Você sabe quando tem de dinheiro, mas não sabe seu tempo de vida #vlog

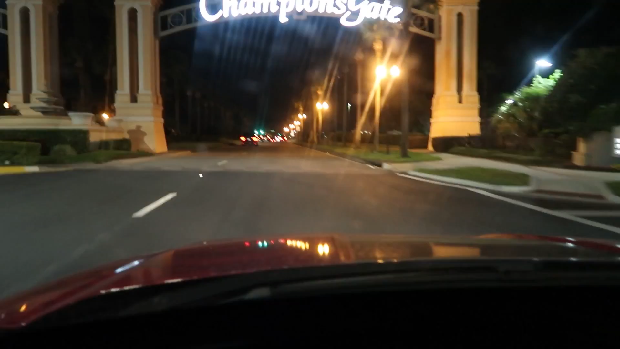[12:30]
Vocês não vão acreditar que eu não peguei trânsito. Cara, meu vidro tá sujo desse carro. Não peguei trânsito hoje, que milagre. Porque agora são 9h30 da noite. Vim diretão. Ai, não peguei trânsito.
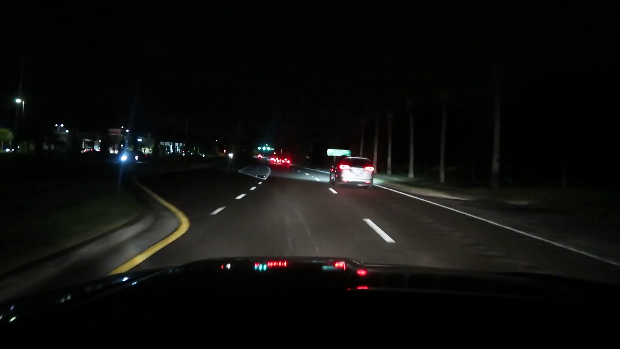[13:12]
Hoje o dia foi ruim, eu tô pior que me dá uma acidez. Refluxo, acho que fala. Refluxo. Eu tô sem comer. Daí o Renato fala, bebe água, eu tomo água. Aí não adianta nada. Comer, tomar um banho. Ah, ó, farol amarelo, fio.
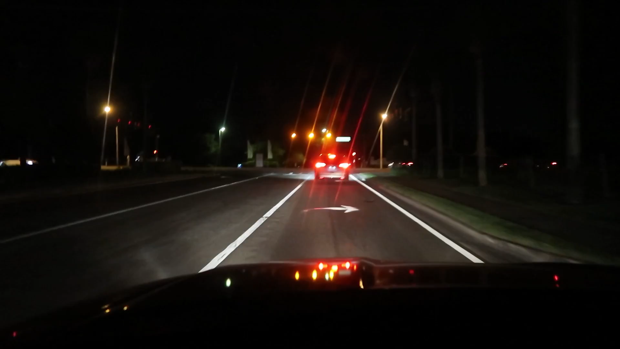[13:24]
Vai no amarelo. E o vermelho, tem que parar. Olha pra um lado, olha pro outro e vai.